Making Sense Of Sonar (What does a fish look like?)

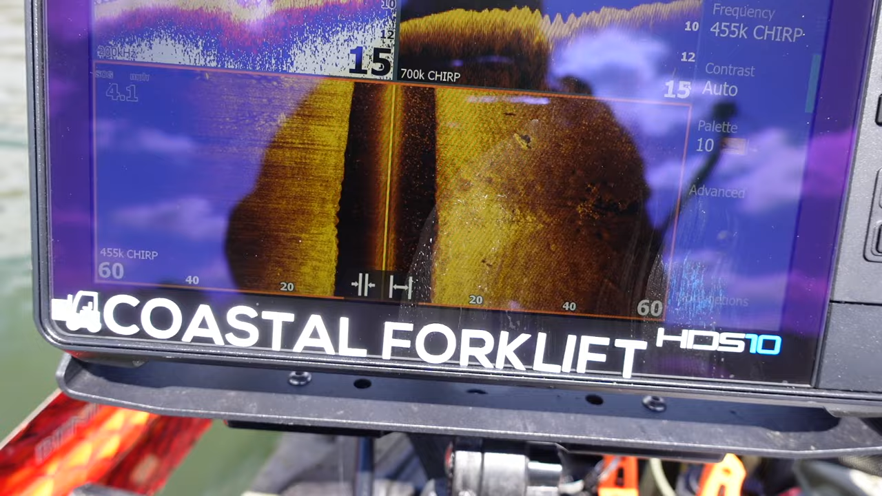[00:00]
Oh man, look at all this right here. Oh, there's a bass right there. I guarantee that's a bass. Look at that thing.
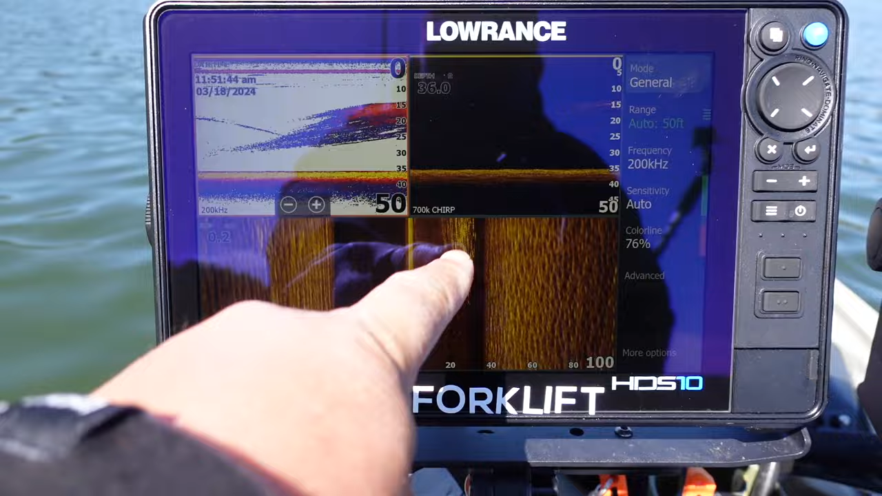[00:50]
So right here I'm sitting still, see 0.2 miles an hour, so I'm not going very fast and we've got a school of bait fish that's swimming just to the right of the boat. Here's left, here's right, just to the right of the boat and you notice how everything's really, really long. It's because one, I'm sitting still and two, they're not moving very fast and so they're just barely swimming under the boat
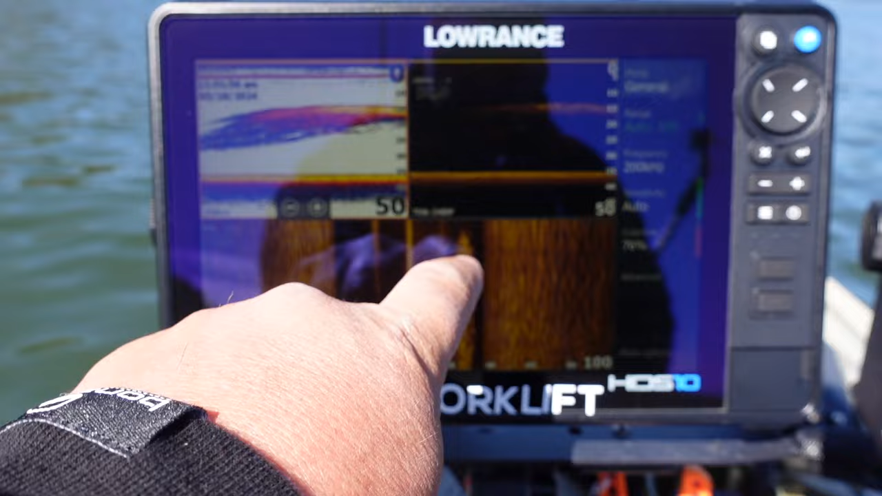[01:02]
and it just looks elongated and so just understand that if you're not moving or if you see a picture of a boat not moving and you see these long skinny lines, it's typically because they ain't going anywhere and the signal just keeps pinging off the same fish. Now here's that same school of fish fish to the right and they're suspended off the bottom. That's why you see all the space up underneath them. All right, we're going to keep going around and we're pretty deep right now.
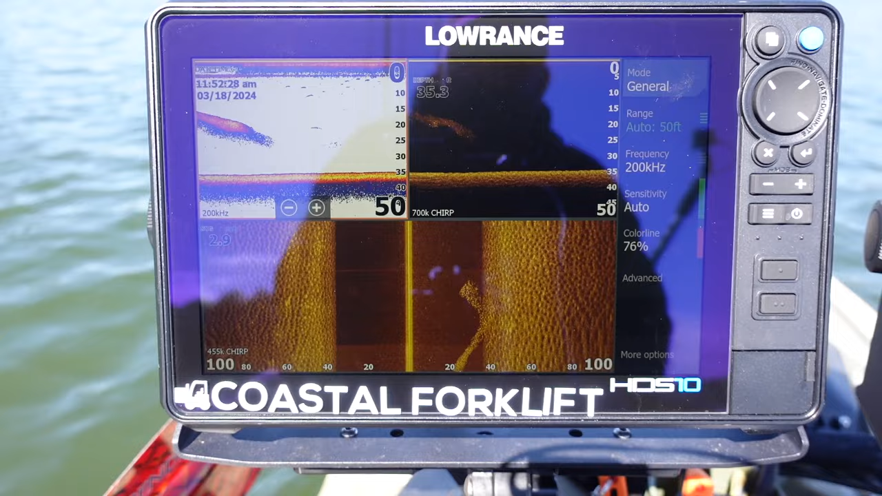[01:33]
We're 35 feet deep and this is kind of what I do when I'm using forward-facing sonar when I've got active target on or getting ready to use active target and I'm zooming around with my side scan looking for balls of bait fish with bass that are around them. Now I want you to notice all this interference and I just turned my trolling motor off. This means that I've got my trolling motor wire too close to my electronics wire and that's something I'm going to have to fix in this boat.
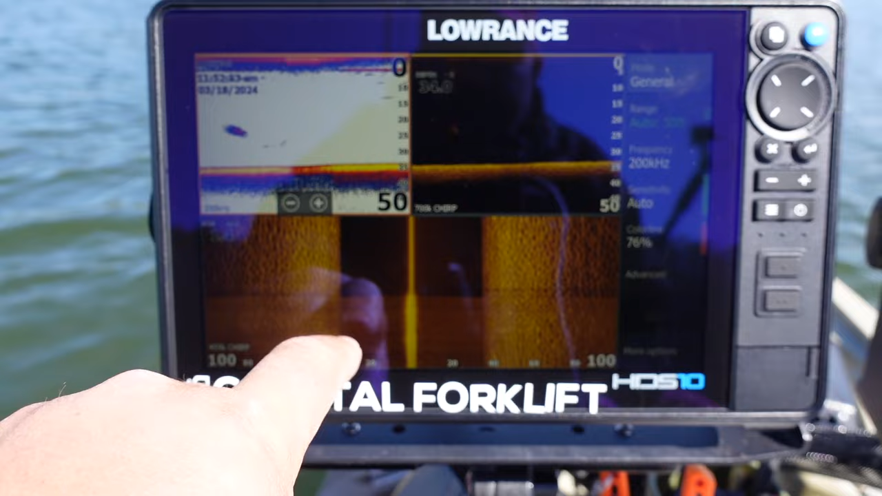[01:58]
The only time that you don't get that interference is one, when they're separated and two, when it's on high or turned completely off.
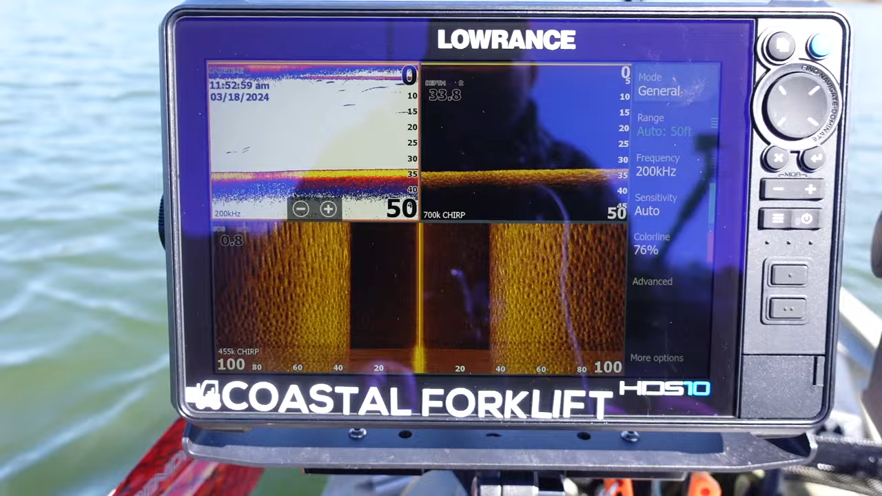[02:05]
So you're just going to see that interference until I can rewire the boat and get things moved around a little bit. Just stuff moved and they got too close to each other.
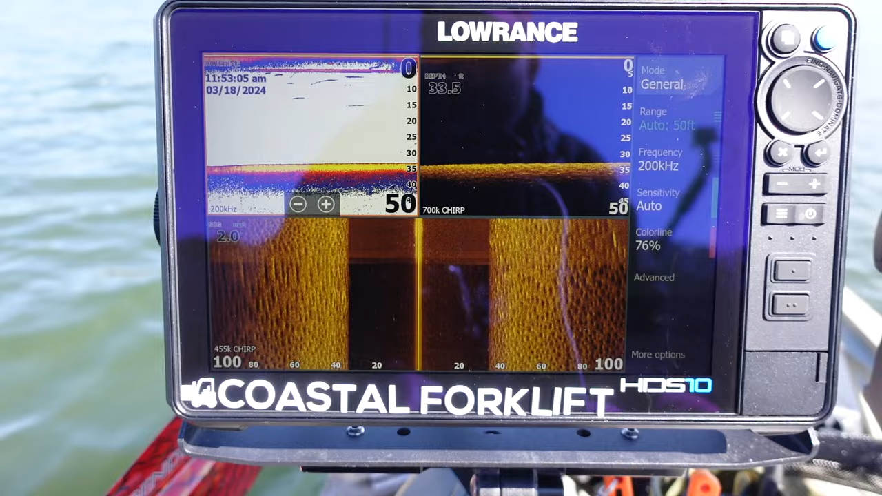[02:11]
But I can still see what I need to see. All right, so we've got actually three different pods of bait fish. One, two, three. This one is actually the closest to us because we just saw it on the down imaging and the regular sonar.
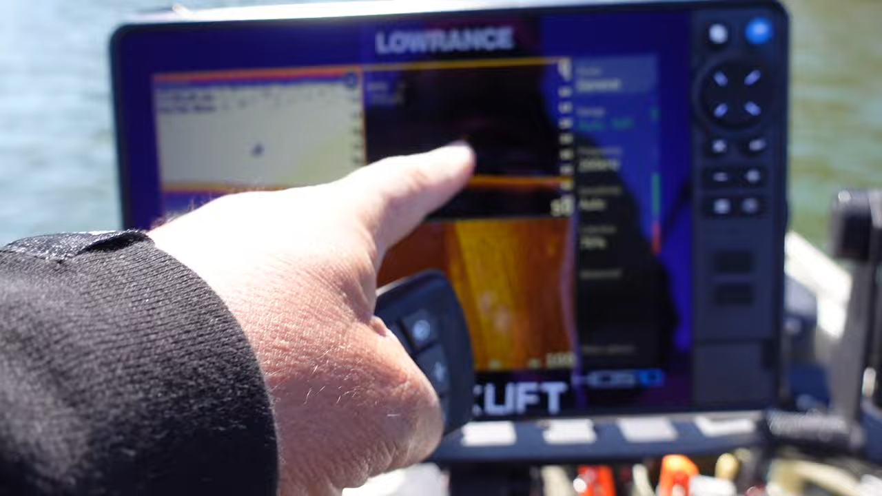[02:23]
And then these are a little further away and here's another ball. And these are threadfin shad.
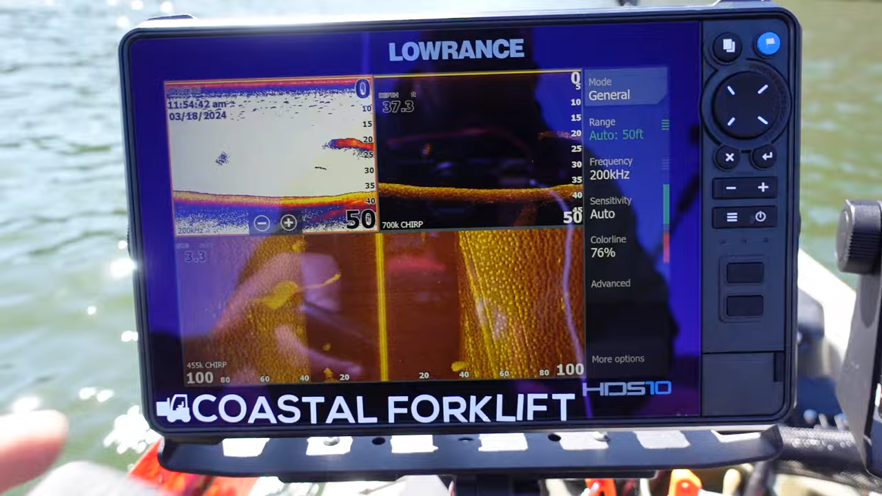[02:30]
I know this lake, I know the bait fish that are in it, but you can see they're very, very tiny, tiny dots all mixed in together and that's a tight ball of threadfin.
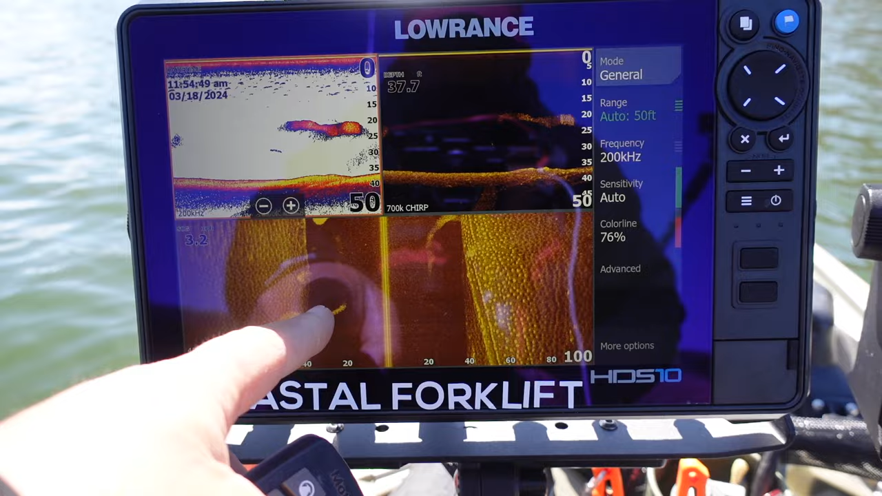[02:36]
On screen: depth 37.7 ft
A lot of times they get like that when they're spooked or they've got a bass around them.
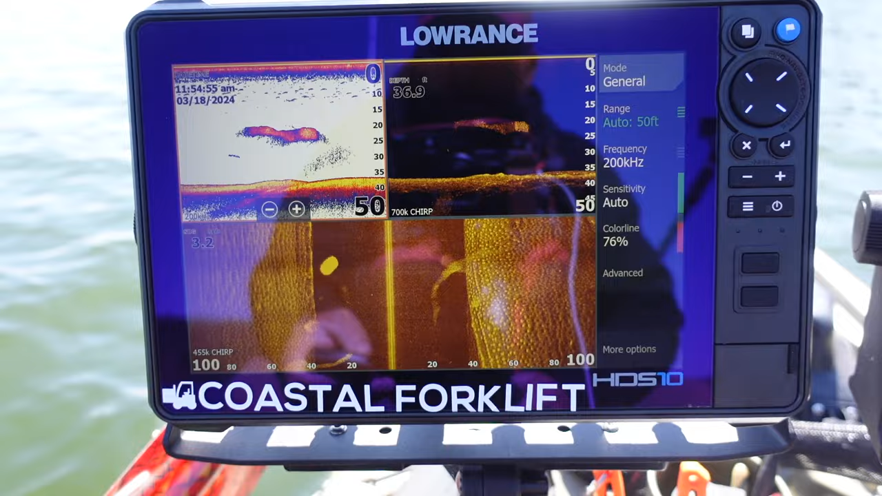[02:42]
But over here in this deep water, you notice this is where all the bass are.
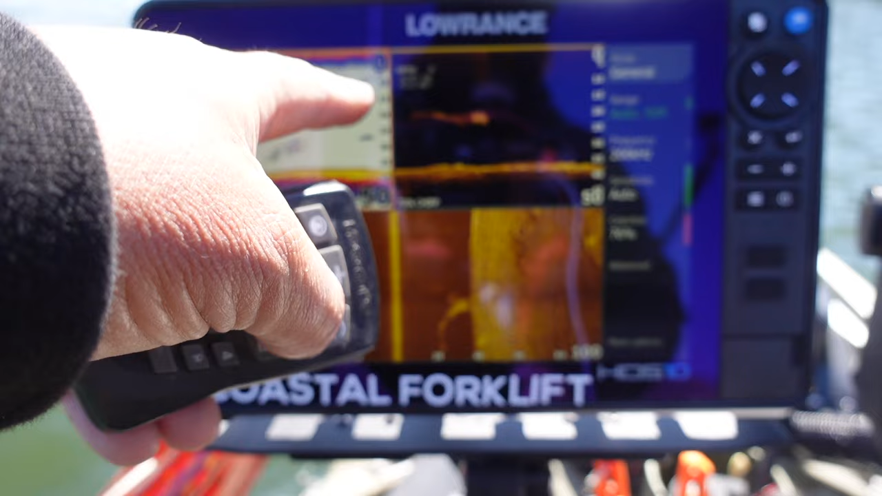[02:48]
And by looking at the down imaging in the regular sonar, you can tell what depth that they're at when you go over top of them. This really, I don't get a whole lot of information about depth, but this I do.
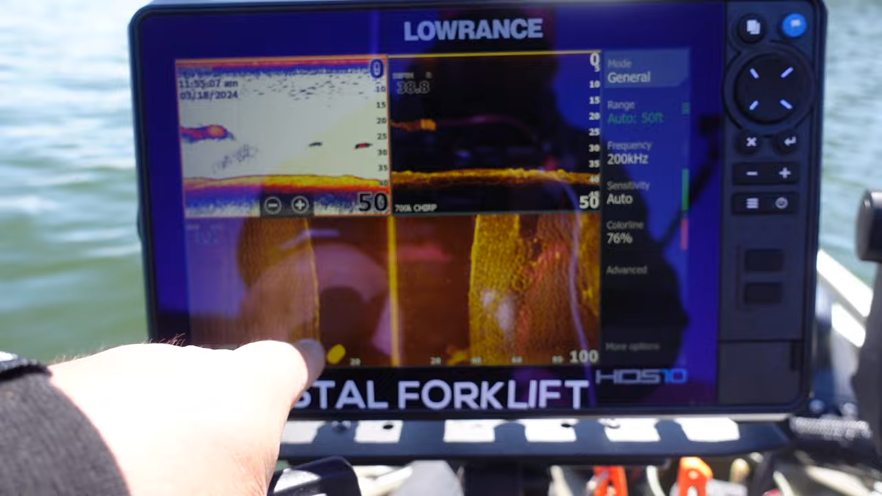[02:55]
So they're in about 20 feet of water. I have no clue what that is right there.
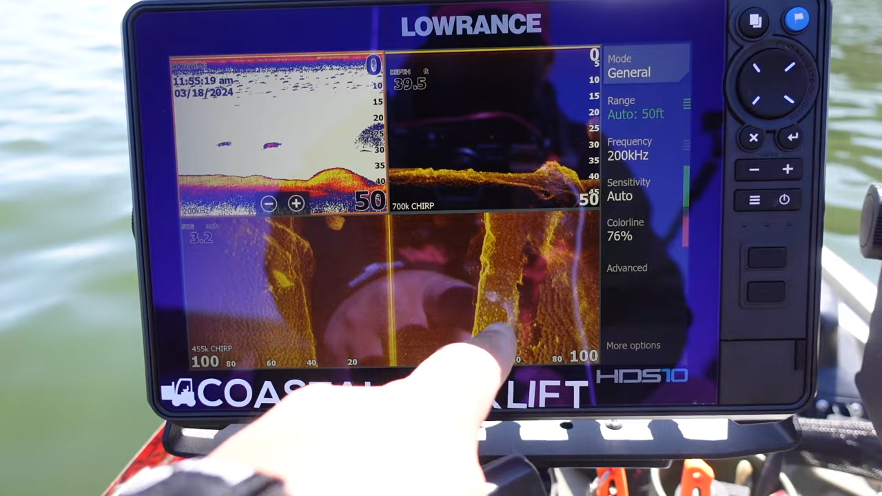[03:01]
I think that's a bridge. Yep. That's an old, it's not really a bridge. It's got a little culvert right here and a roadbed that goes up into a pocket, I think. It's the first time I've gone over at that angle and seen it that good.
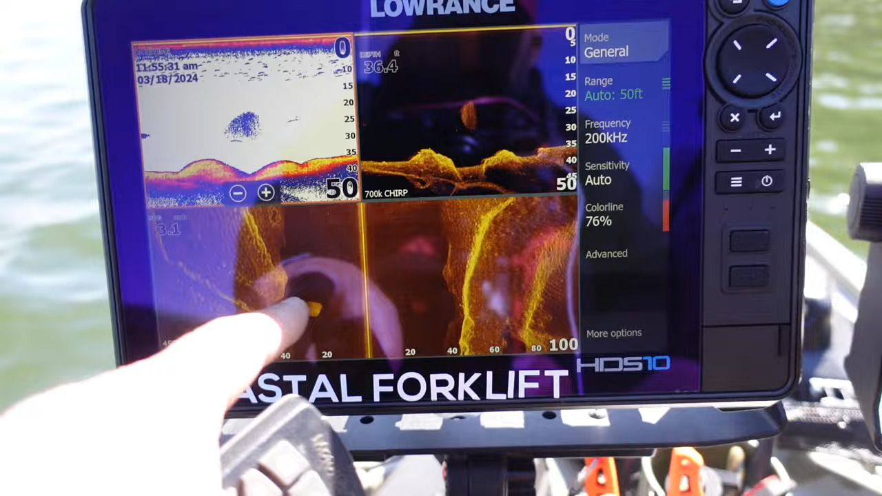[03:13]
You can see the creek channel coming underneath it. So I'm sure that's a bridge with a roadbed, but I don't get all excited about that deep water, cool structure that was man-made and that kind of stuff like that.
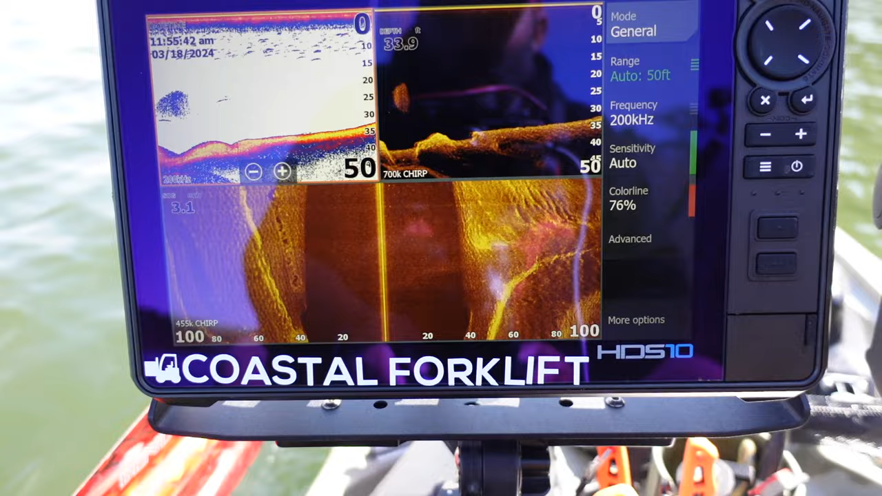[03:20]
Unless the bass are really, really deep. And a lot of times on these lakes and a lot of lakes, they don't go that deep. So except in the winter time and the heat of the summer, if the thermocline is deep enough. All right. So as we're looking for bait, so right here, I've got a bluff wall to my right.
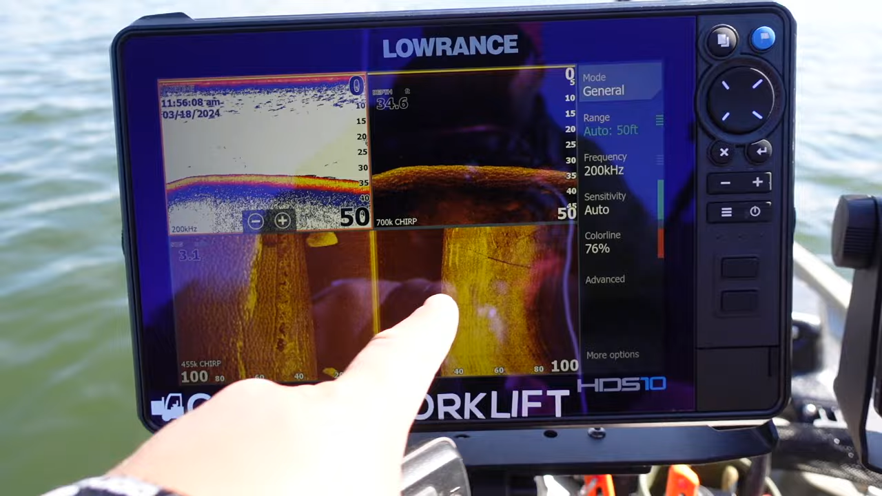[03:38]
That's why it's so hard. And I can look over to my right and say, Hey, it's a really, really steep.